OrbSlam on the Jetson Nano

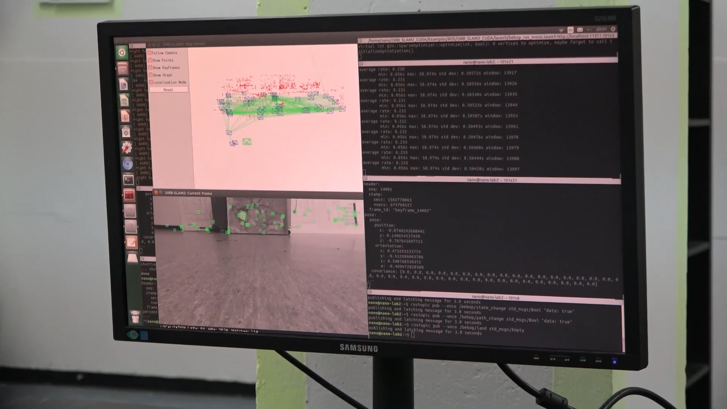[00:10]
In this work we demonstrate an autonomous robot running ORB SLAM2 for state estimation on board a Jetson Nano.
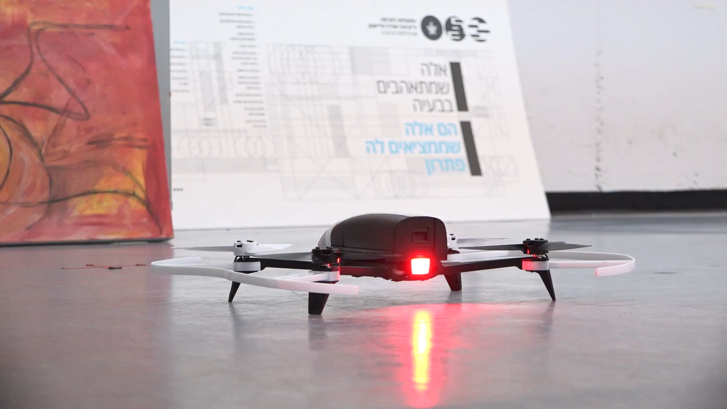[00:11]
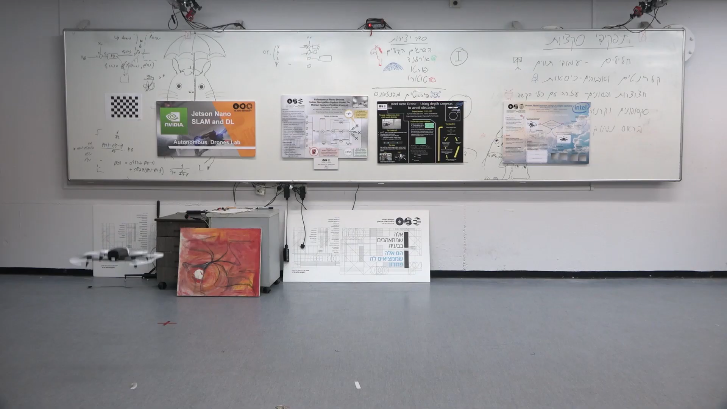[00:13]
No external position tracking is used.
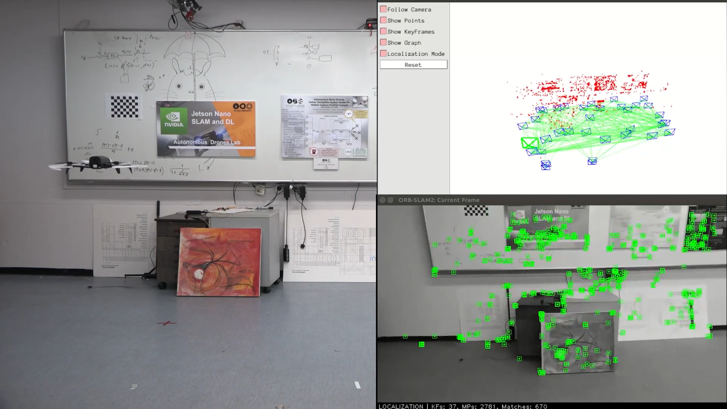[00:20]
The video received through Wi-Fi from the Bebop2 drone is processed on the Nano at approximately 8Hz using the ORB SLAM2 algorithm.
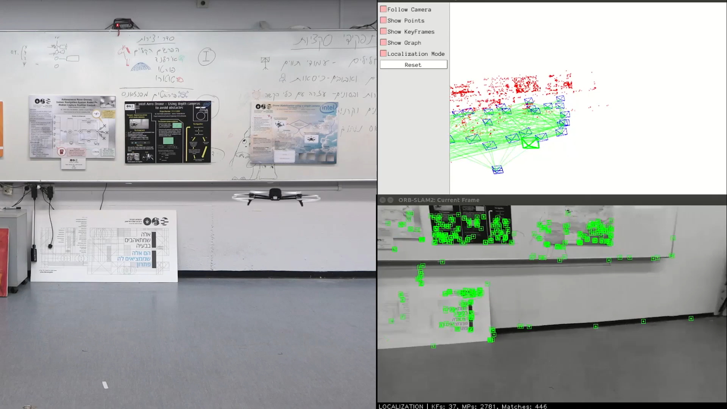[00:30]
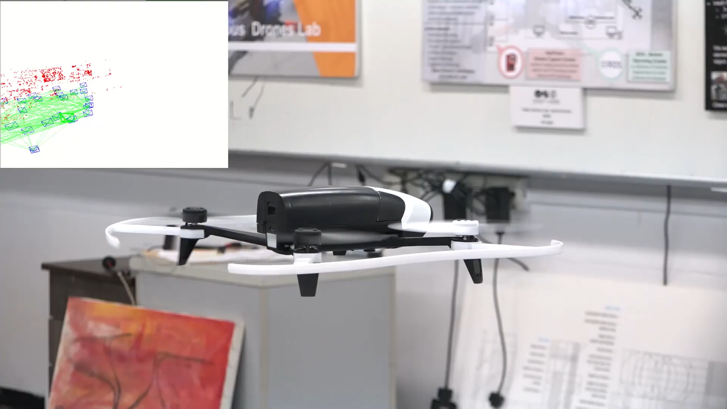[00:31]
The output of the SLAM algorithm is used for closed-loop control and sending velocity commands back to the drone. The drone's movement is relatively slow due to the current implementation on the Nano. We are currently working on realizing more parts of the algorithm on the GPU,
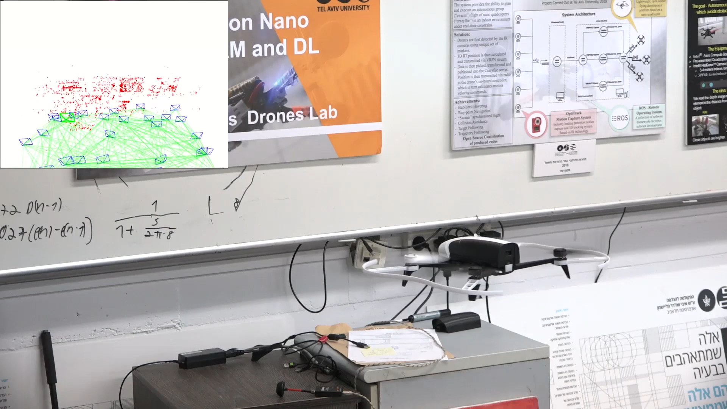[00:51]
thus increasing the total frequency of the position control.
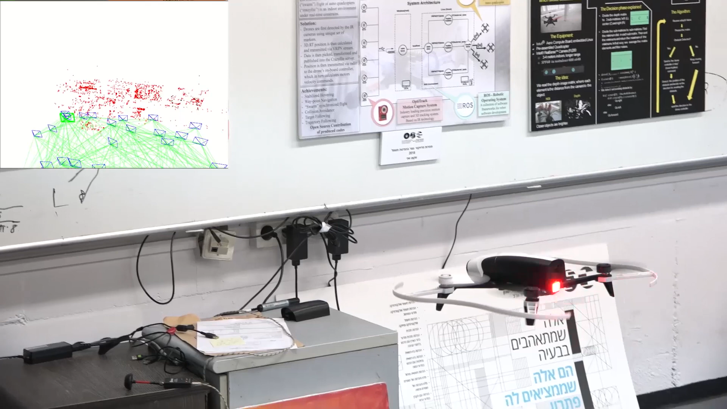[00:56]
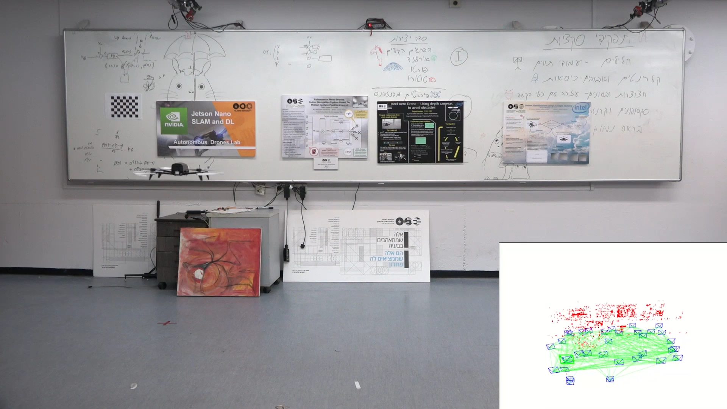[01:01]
On the right side of the screen, you can observe the map constructed in real-time and the drone location within it,
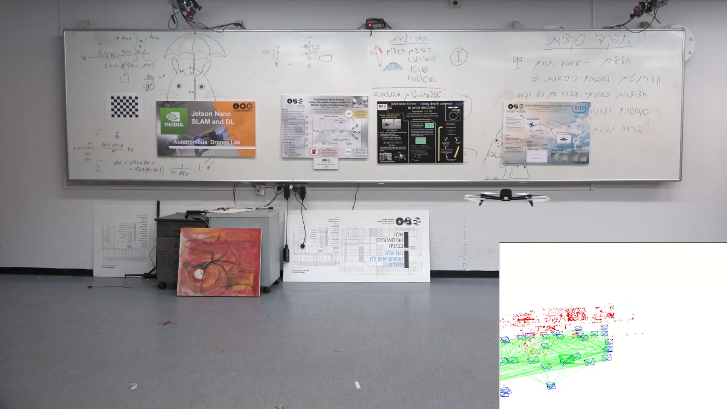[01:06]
seen as a green moving rectangle.